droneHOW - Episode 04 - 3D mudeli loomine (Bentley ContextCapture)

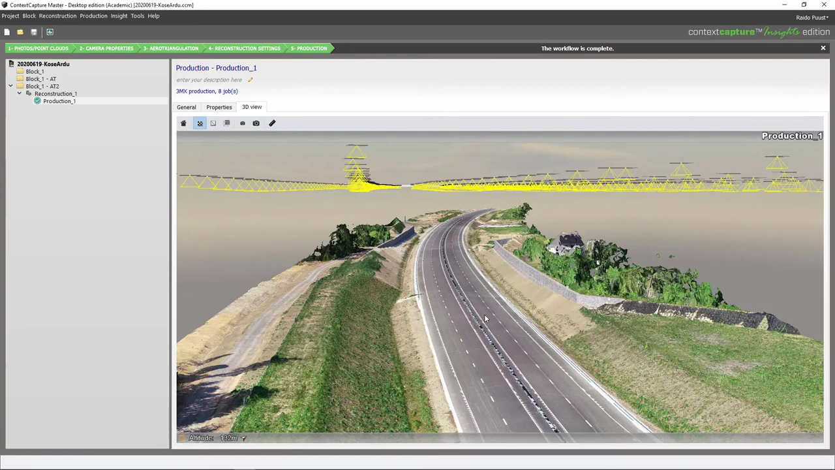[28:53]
Siin Bentley Context Capture Tark võras saama teostada lihtsamad tegevusi seal hulgas näiteks.
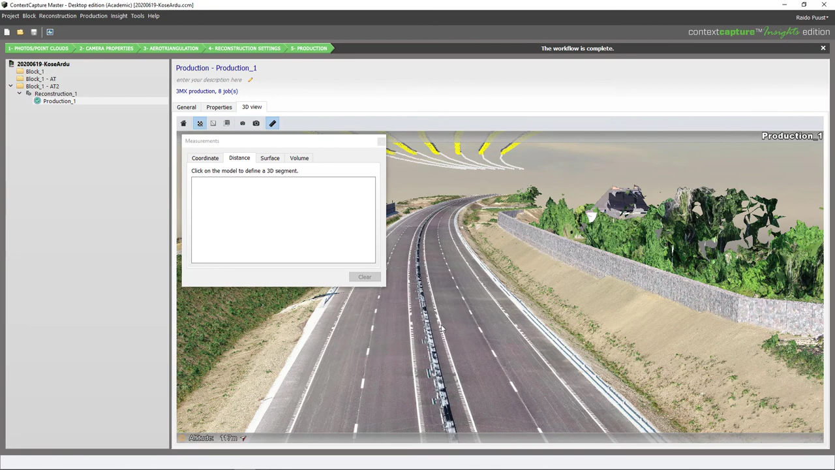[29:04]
Võtta koordinat punkt, mõõta näiteks mingit distantsi, pindale, läbi punktide valiku või ka mahtusid. Näiteks seda perimeetrit pidi. Edasides episoodides keskendumegi erinevatele kasutusjuhtudele, mida veel nende droonipolt kogutud fotodega on võimalik teha.
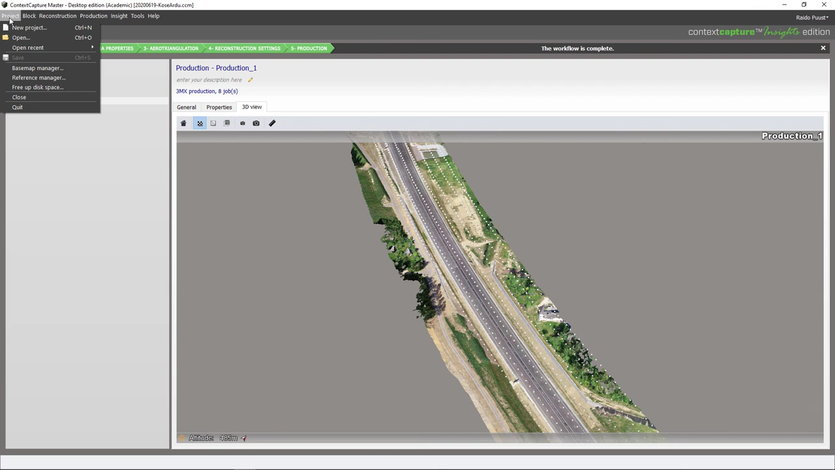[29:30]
Olgu siin kohal veel öeldud, et see arvutusaeg sõltub tõesti väga palju ka arvuti ressursidest, arvuti võimekusest. Kui ma teen lahti selle sama projekti, mis on arvutatud teises arvutis mõnevõrra väiksema võimsusega, siis see tulemus on sama, kuid arvutusaeg on üle kahe kora pikem.